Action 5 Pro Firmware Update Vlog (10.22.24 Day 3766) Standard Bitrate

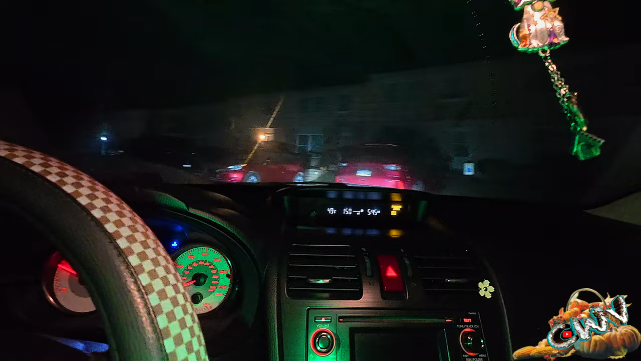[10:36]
We only had one mild frost so far this thing's fogging up again though Oh,
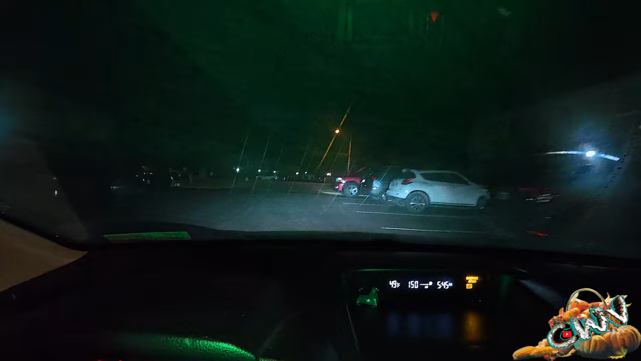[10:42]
that truck's nose is hanging out a little bit In the dark you clip his nose if you're over too far Okay We are on our way.